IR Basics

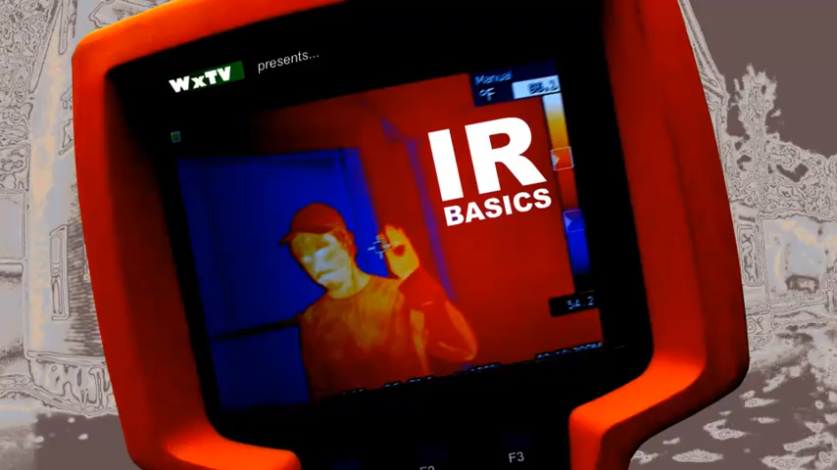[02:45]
It's a tool that works really well in conjunction with other tools, in particular the blower door.
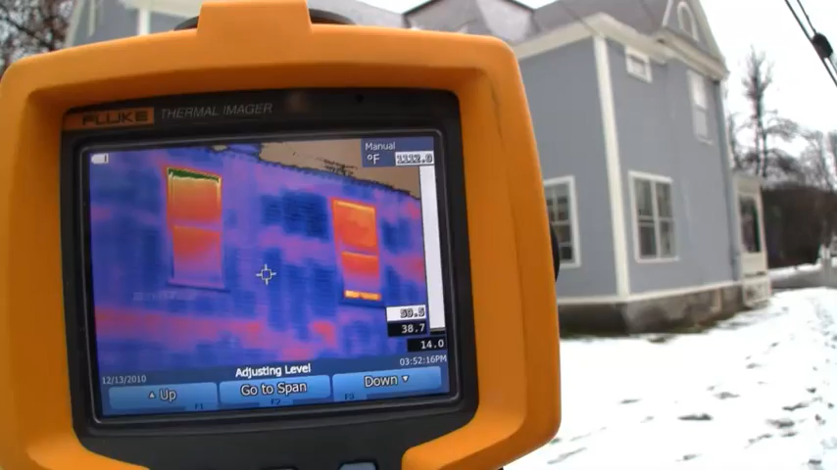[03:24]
but all of the light pink areas are voids.
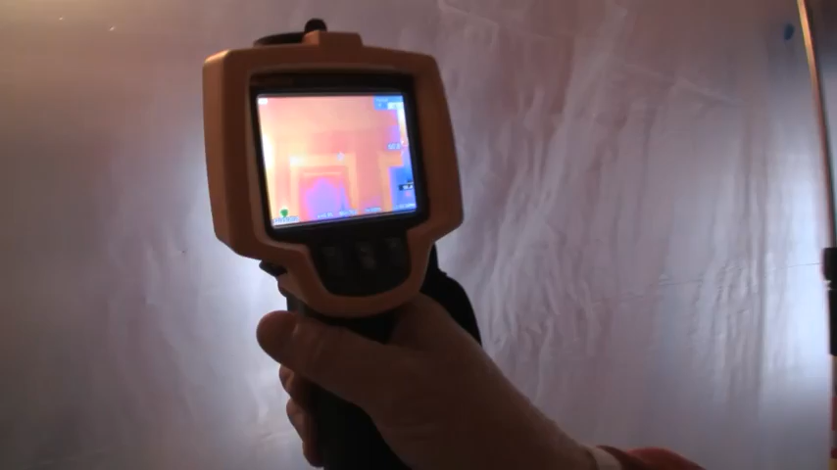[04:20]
They're going to be working on those from the inside because it's double lath and plaster. There's a good example of,
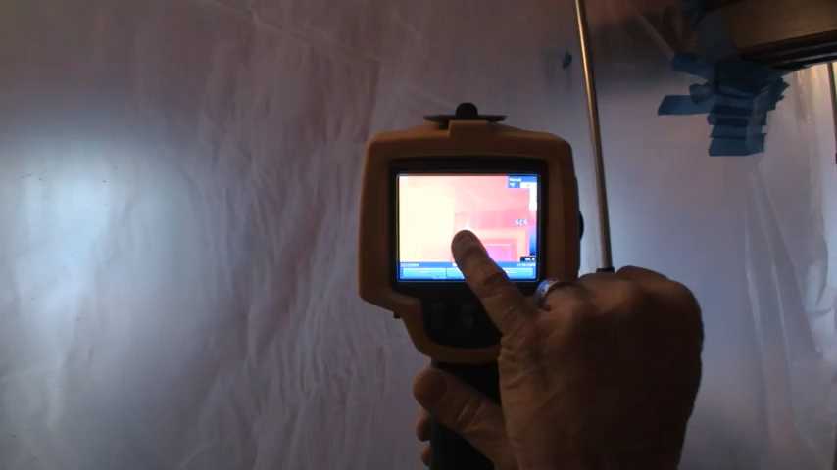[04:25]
you can see one, two, three framing members right there where to plumb and probe that would be a bit more challenging.
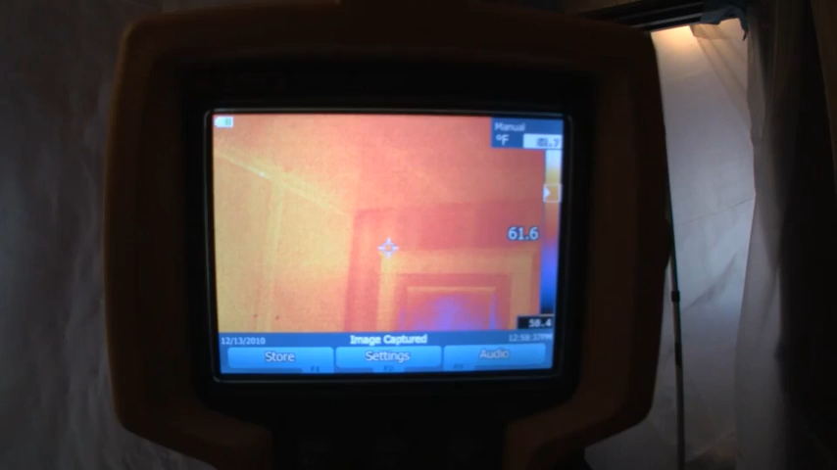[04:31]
On screen: scale bottom 58.4°F
Not that these guys can't do it, but this is a way to confirm that.
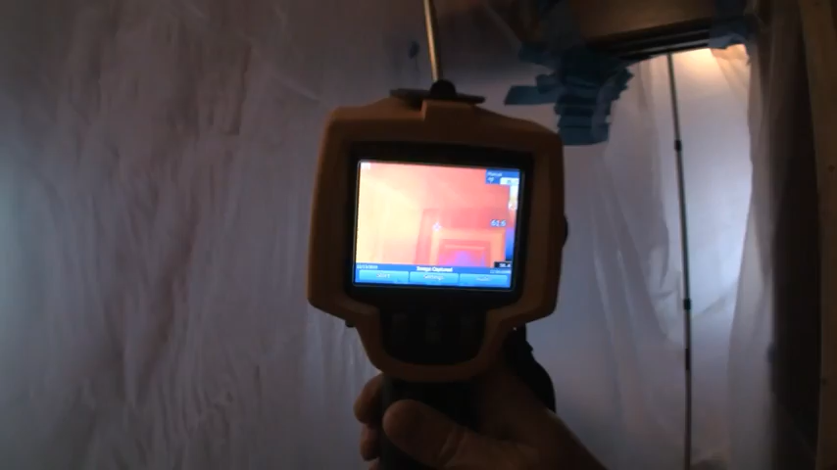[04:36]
Ideally, you want at least an 18 degree Fahrenheit temperature difference inside to out.
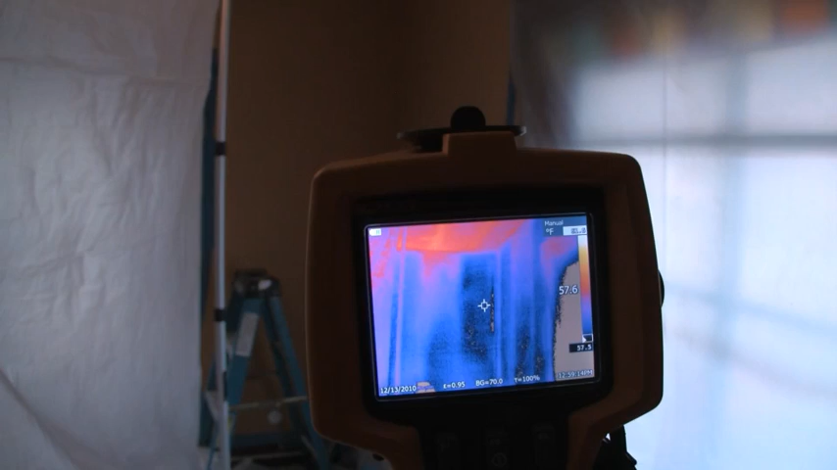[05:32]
And we can see in that corner that those cold areas are actually insulated. And what we're seeing is the cold insulation having been blown in there. So we can see that those bays are fully insulated.
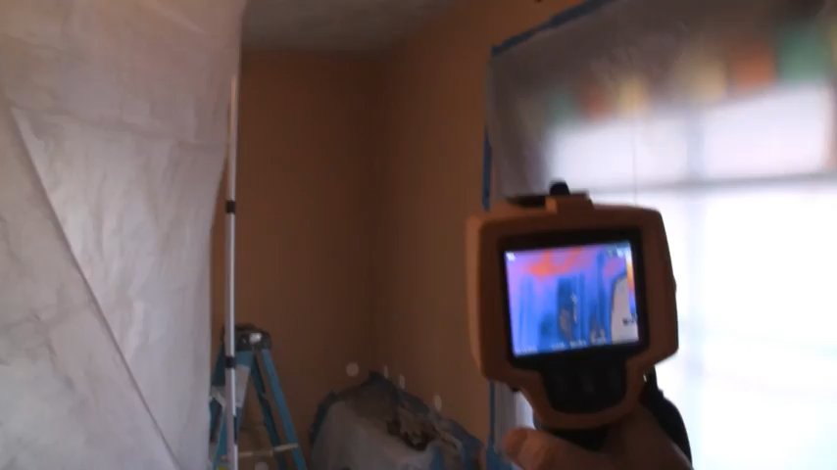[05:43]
The one now in the center under the crosshair has warmed up
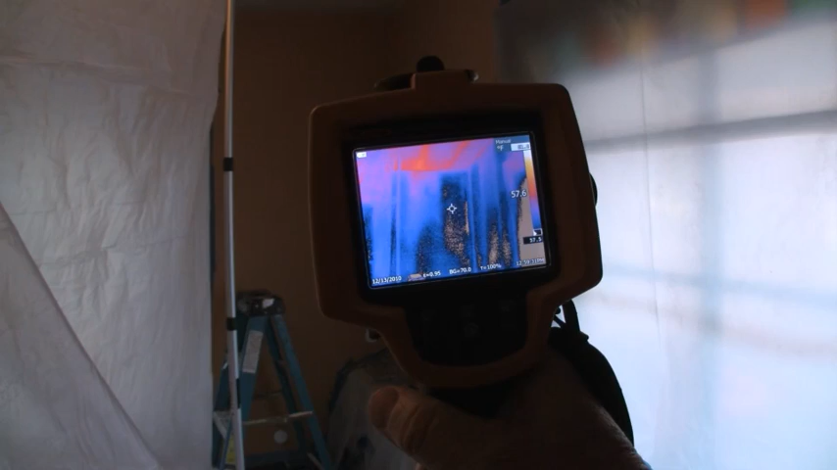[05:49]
enough that it is beginning to show differently.
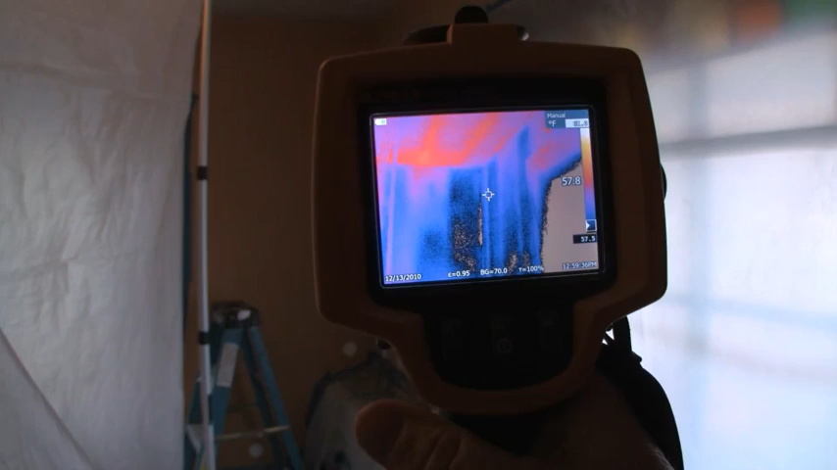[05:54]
But this is a quick way to get a confirmation that the cellulose is in place.
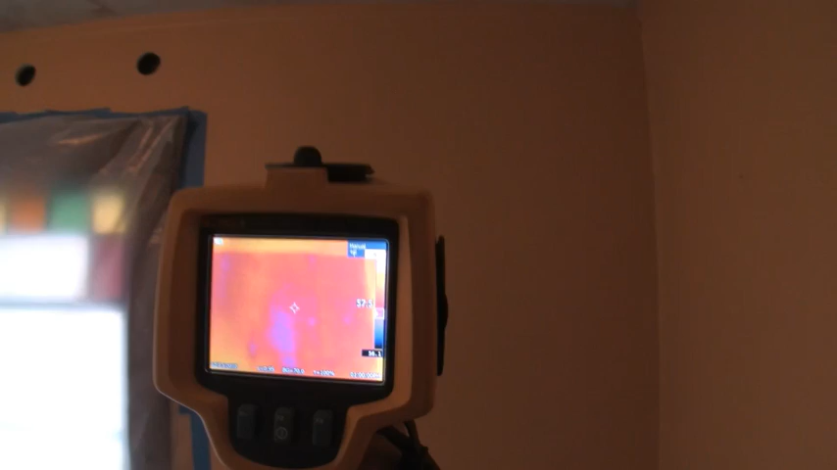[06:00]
So this wall, just around the corner, is uninsulated.
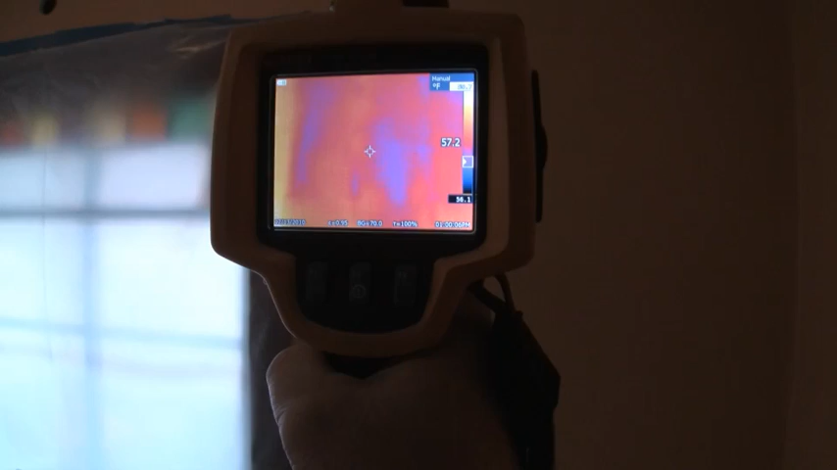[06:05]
And we can see that we have about a 20 degree delta T today,
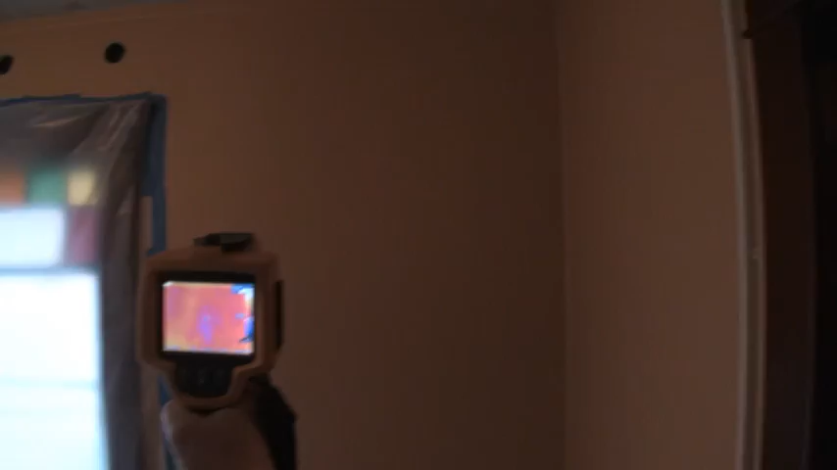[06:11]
although the house has been opened up enough that it's not quite as cold as I'd like it to be. But, you know, we can still work. If necessary, we can pump the heat up or down south, turn the air conditioning on. And like I said, we went all the way down and I was unobstructed all the way down, except for one of these bays in here.
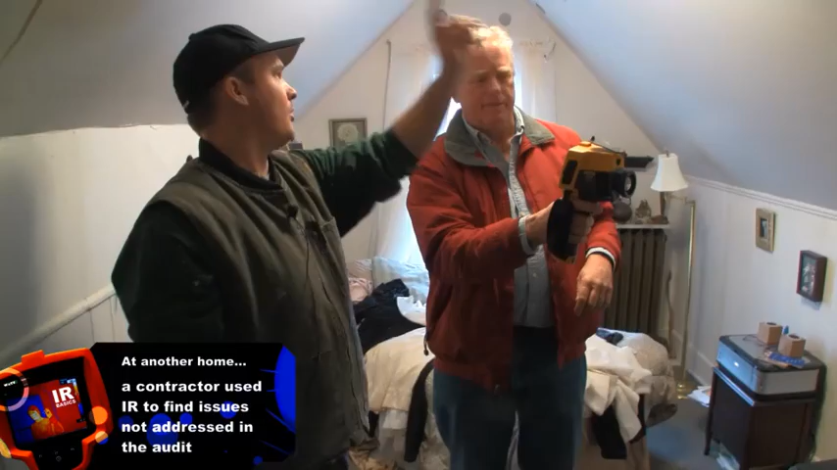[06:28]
Yeah.
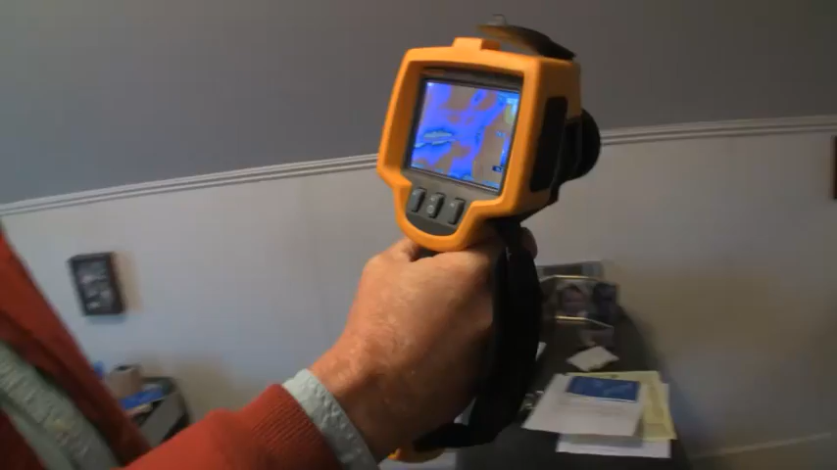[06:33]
Yeah, so that's a good example of how you can use it to see an obstruction. You've got to get access into it to really...
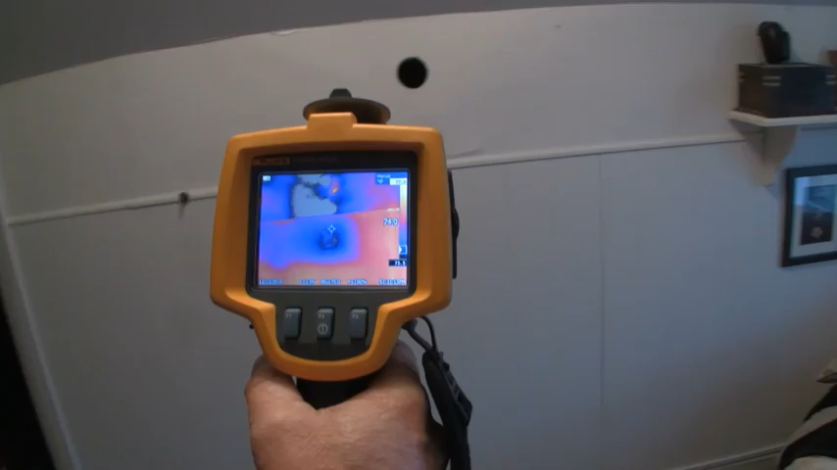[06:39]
Probably get a better idea looking at it from outside.